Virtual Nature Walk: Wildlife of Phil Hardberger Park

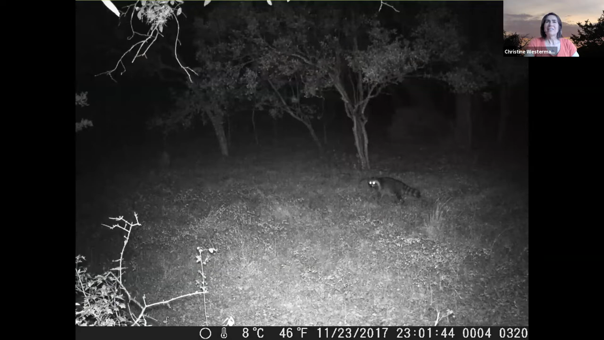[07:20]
And notice how he's got a relatively short tail and a pretty stocky body. You can really see here how he's got a very stocky body. Oh, and this culvert, this culvert here, you can see in this picture. Can you see my cursor when I do this? Good. That's a culvert that goes under Wurzbach Parkway. We specifically set up the cameras on the culverts because a lot of wildlife species will use those to go back and forth under the highway,
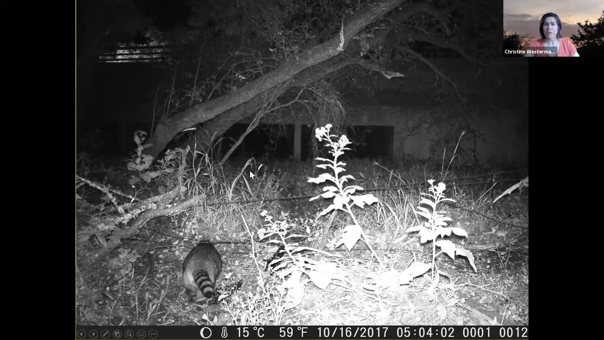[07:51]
especially before there was a land bridge. That was pretty much the only way they had to get across that didn't, you know, actually bring them into the traffic. So I'm glad someone asked about ringtails because this gives us a chance to show kind of the differences between the raccoon and the ringtail.
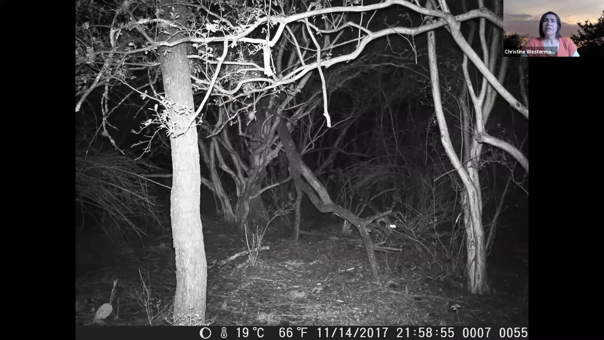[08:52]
So here is one of the trail camera photos. So you can see how much longer of a tail the ringtail has and skinnier body. So that was how we could identify that this was a ringtail versus a raccoon. David? A question. Are ringtails native to Texas in this area? Yes, they are.